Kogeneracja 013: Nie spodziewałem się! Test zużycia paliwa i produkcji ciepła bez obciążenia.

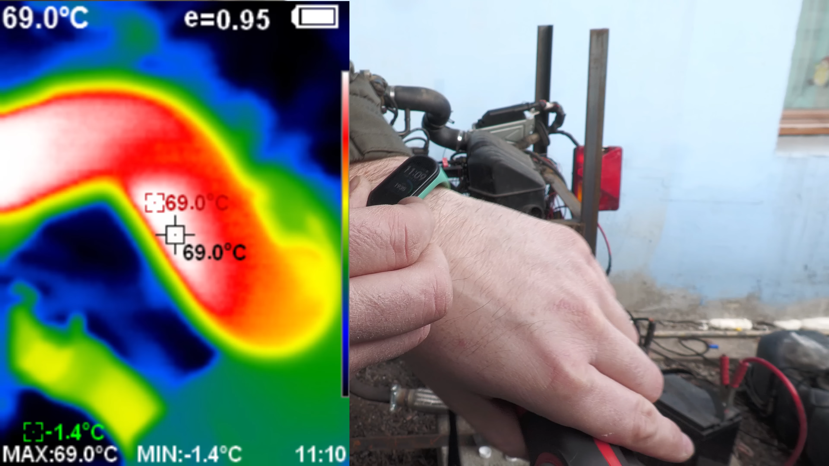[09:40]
On screen: spot 69.0°C, max 69.0°C, min -1.4°C
i tutaj a przynajmniej teraz mam termometr dobrze ustawiony około 70 stopni więcej nie ma na tej rurze
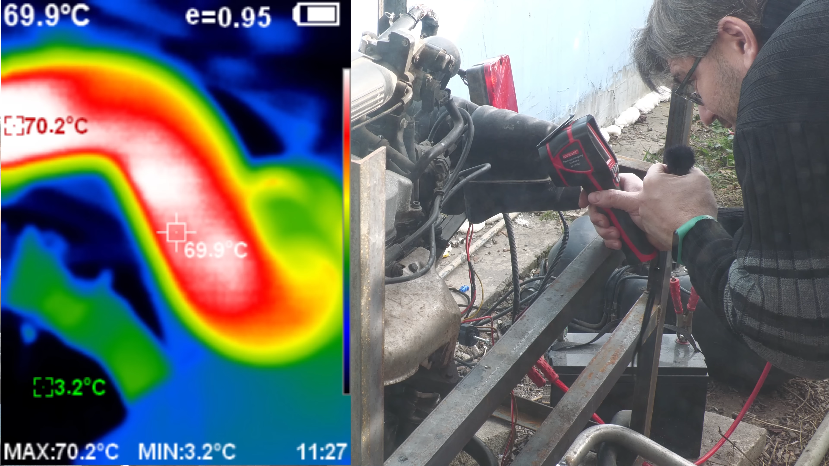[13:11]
On screen: spot 69.9°C, max 70.2°C, min 3.2°C
tutaj tu jest siedemdziesiąt stopni cały czas około tyle samo powrót pokazuje dwadzieścia dziewięć trzydzieści dwa
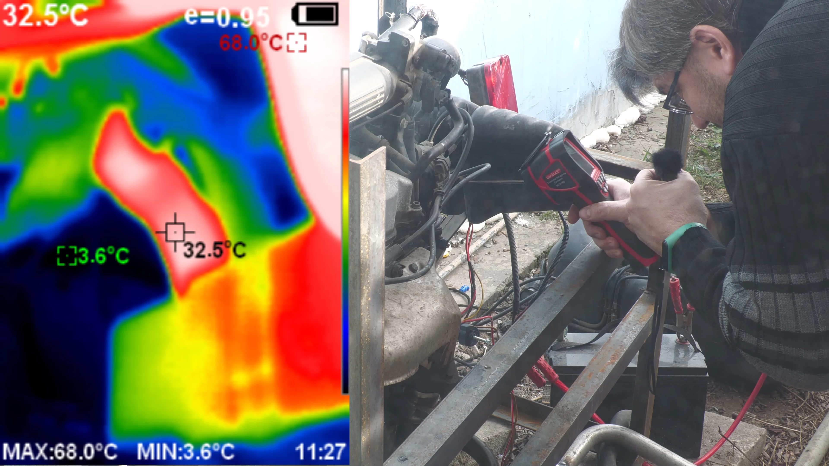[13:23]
On screen: spot 32.5°C, max 68.0°C, min 3.6°C
trzydzieści trzydzieści jeden no tak krąży tu zasilanie
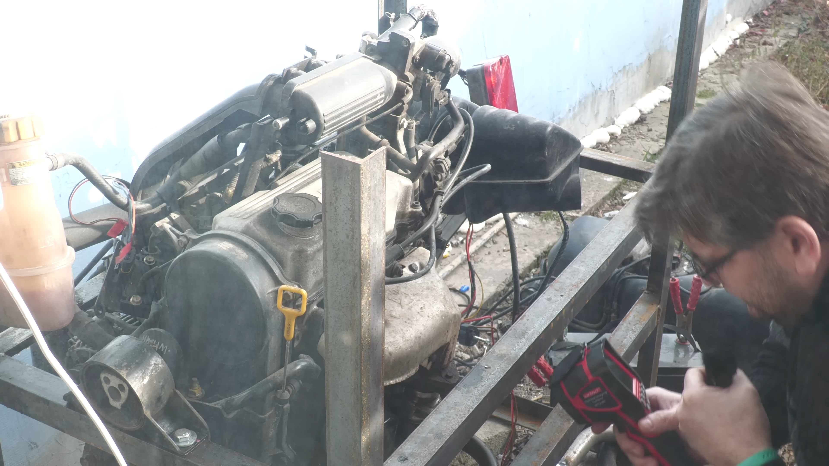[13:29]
wyjście z wymiennika osiemdziesiąt jeden stopni siedemdziesiąt sześć czyli te parametry są bardzo stałe osiemdziesiąt pięć osiemdziesiąt sześć dobra też wam zapiszę 1127 jest tutaj na termometrze bo teraz nie zapomniałem ustawić
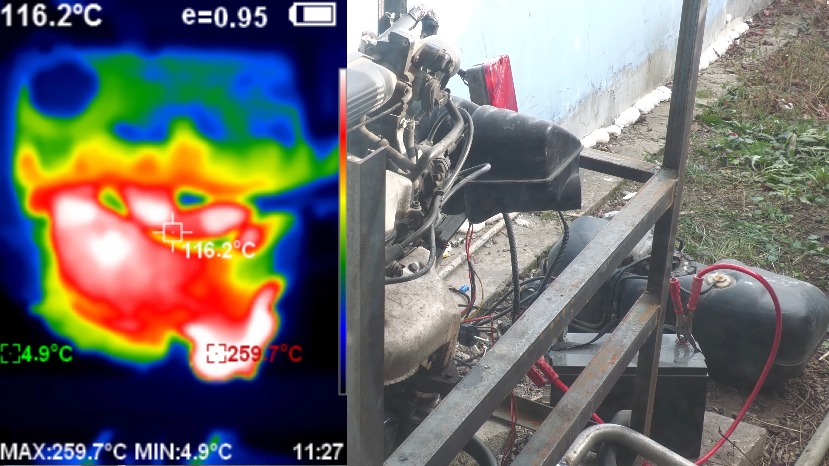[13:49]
On screen: spot 116.2°C, max 259.7°C, min 4.9°C
silnik nagrzewa się równomiernie kolektor wydechowy tutaj ta przepustnica jest grzana do pięćdziesięciu czterech stopni
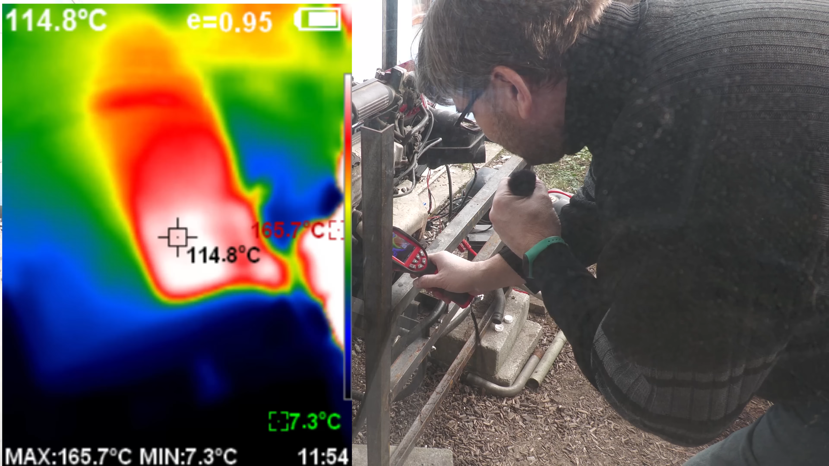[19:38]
On screen: spot 114.8°C, max 165.7°C, min 7.3°C
tak przy okazji mi się skojarzyło żeby sprawdzić temperaturę filtra oleju
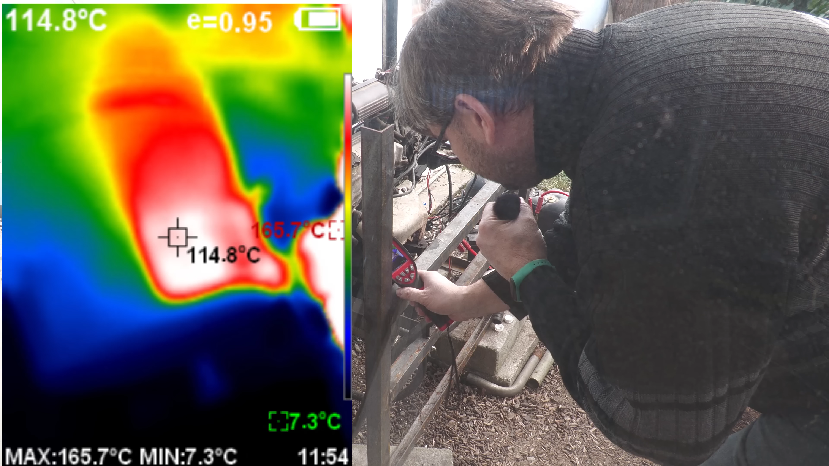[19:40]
On screen: spot 114.8°C, max 165.7°C, min 7.3°C
tak 116 stopni 114 stopni od góry oczywiście czyli on jest ogrzewany mocno a tutaj jest 85
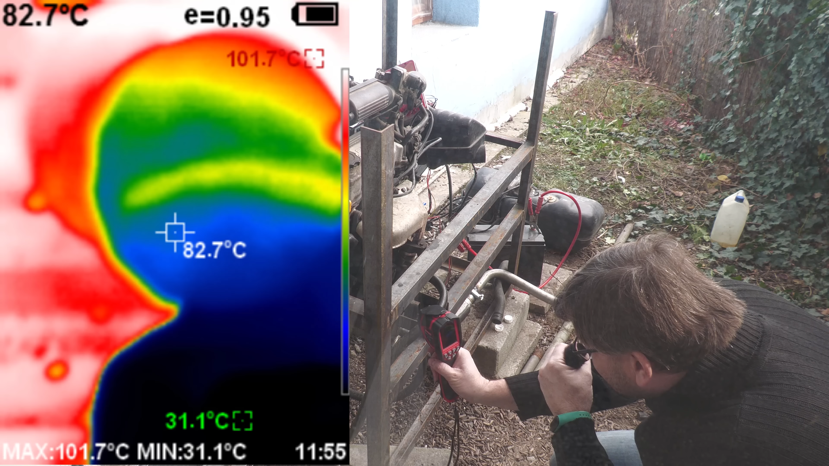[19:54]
On screen: spot 82.7°C, max 101.7°C, min 31.1°C
pokażę wam na screenach czyli jest dokładnie godzina 11.55 czyli
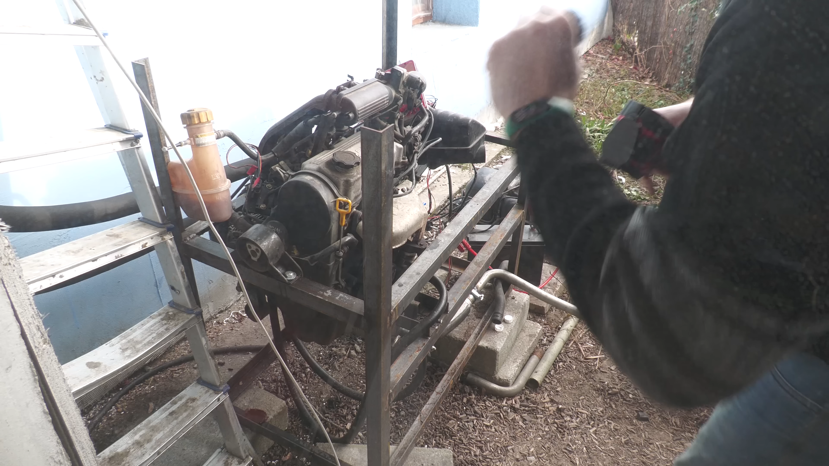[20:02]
godzina pracy nie wiem oczywiście ile litru zużyło ale sprawdzę tutaj temperaturę 70 stopni cały czas tutaj
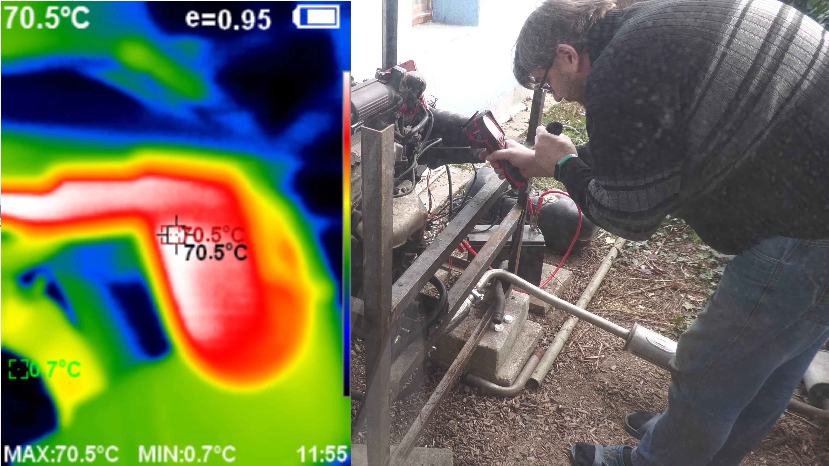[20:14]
On screen: spot 70.5°C, max 70.5°C, min 0.7°C
tak mniej więcej było jest
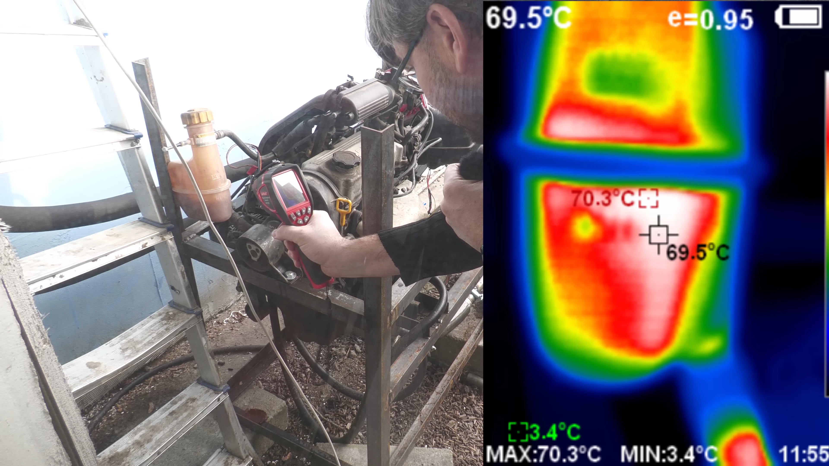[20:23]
On screen: spot 69.5°C, max 70.3°C, min 3.4°C
temperatura zbiorniczka wyrównawczego co wam pokażę później bo nawet nie zobaczyłem
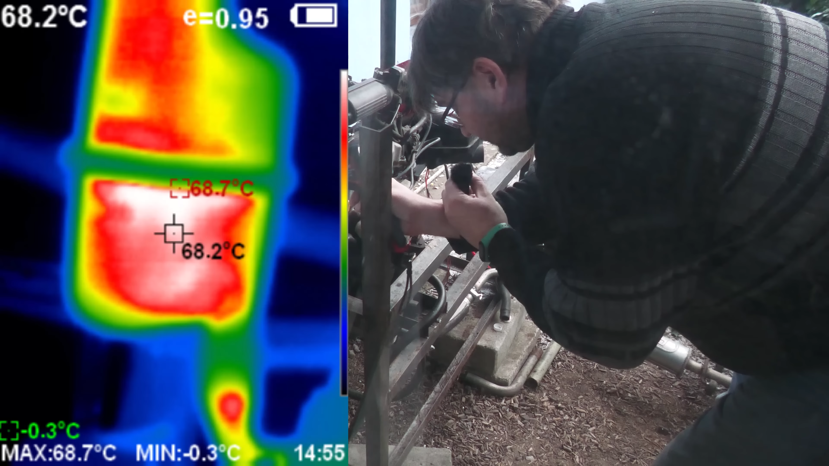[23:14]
On screen: spot 68.2°C, max 68.7°C, min -0.3°C
około 88 i woda w zbiorniczku wyrównawczym zbiorniczku wyrównawczym na poziomie 70 stopni 68 z kawałkiem
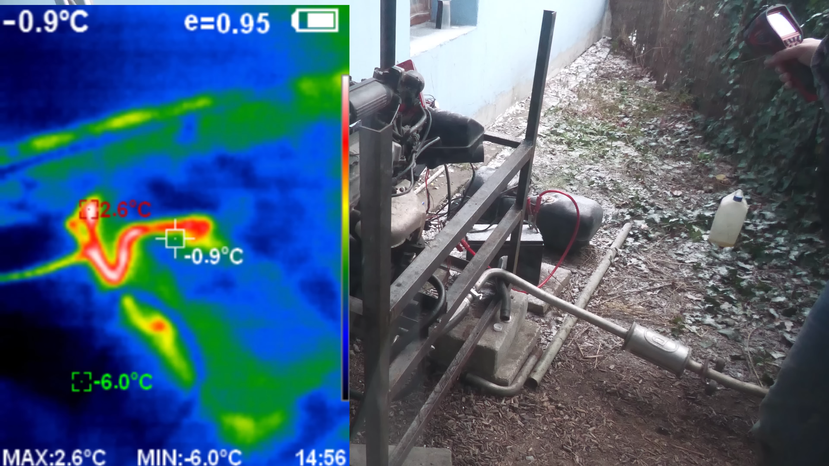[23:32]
On screen: spot -0.9°C, max 2.6°C, min -6.0°C
a to jeszcze Wam zrobię takie zdjęcie zbiornika paliwa bo ciekawostka jest taka, że 3 stopnie ciepła ma zaledwie paliwo 2,6 dokładnie na kamerze termowizyjnej no rura wydechowa w najcieplejszym 31 w najcieplejszym miejscu no i tyle